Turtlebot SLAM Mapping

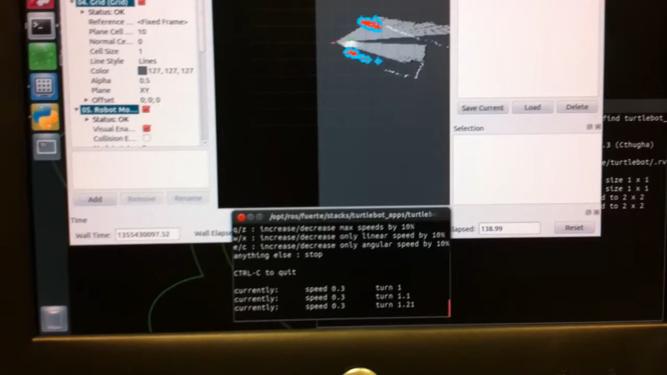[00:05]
You see here's the terminal where we're controlling the robot motion. Here's the map that we're generating.
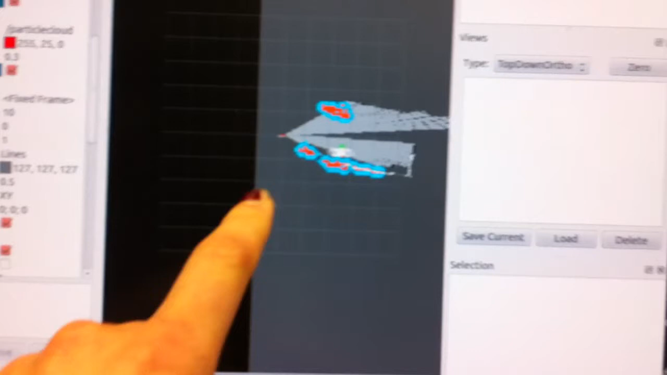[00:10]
The black you can see is the walls that it's starting to fill in.
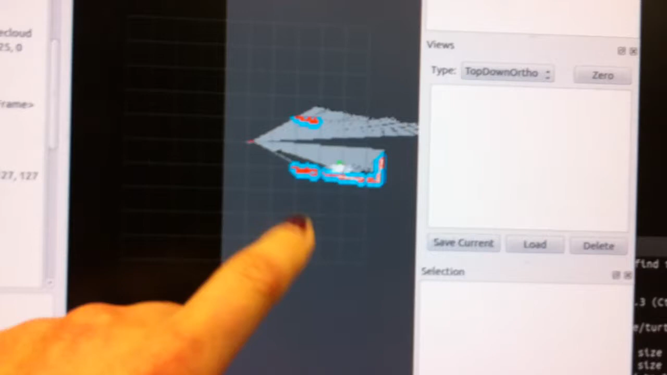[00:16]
And the blue and red point clouds you see are kind of connect data for upcoming obstacles.
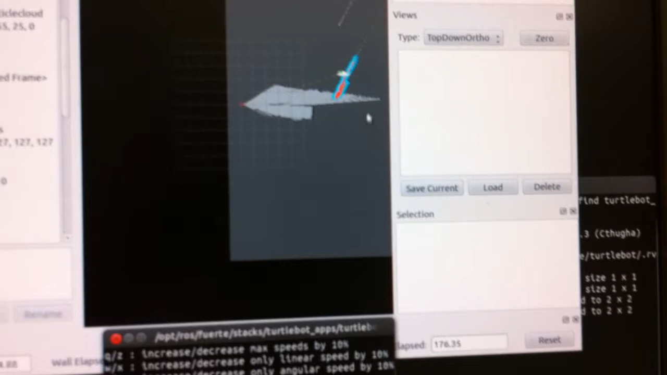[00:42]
we can see the robot is actually right there.
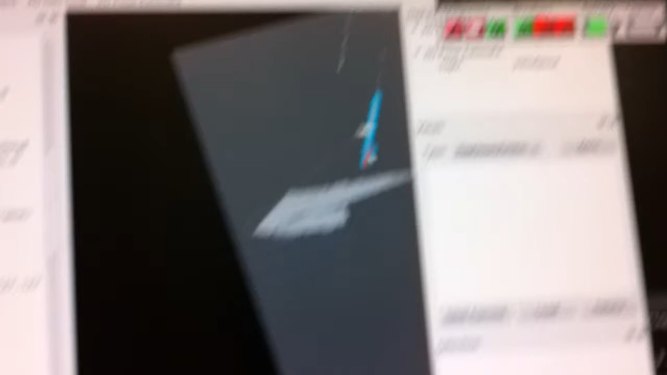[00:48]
I know, sorry, it's because I was trying to show them. You have to keep clicked into the terminal here to move it.
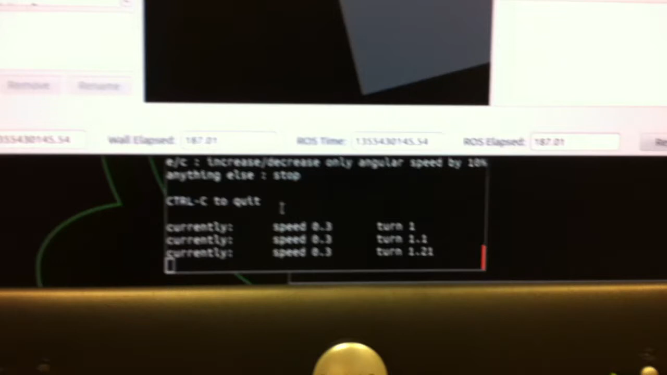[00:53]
So now, go ahead. Okay, now we're back to moving.
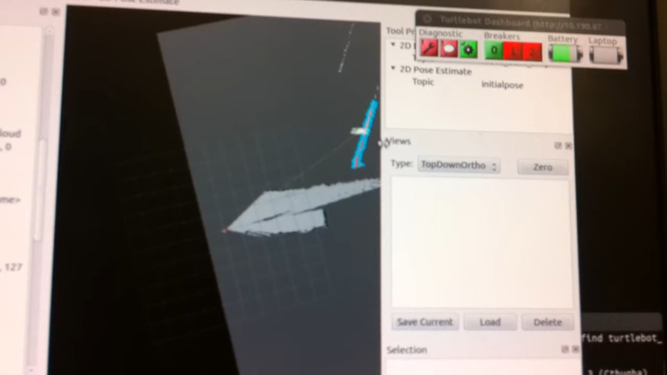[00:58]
And there's our robot there. And there's the wall, basically, that it's running along.